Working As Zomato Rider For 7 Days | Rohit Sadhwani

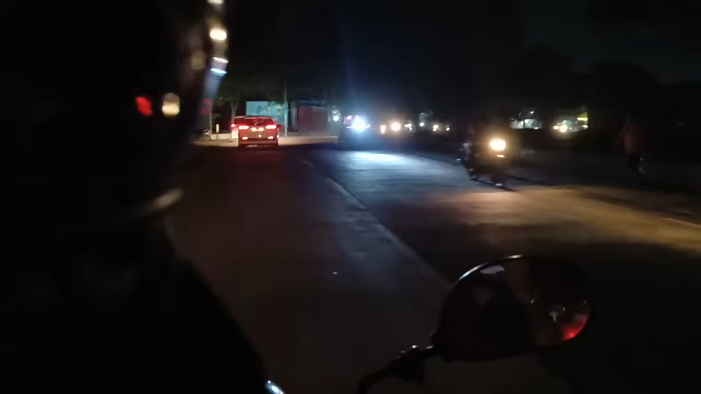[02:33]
करना था और ऐसे भी रास्तों से जाना पड़ा जहां रोड लाइट भी नहीं थी।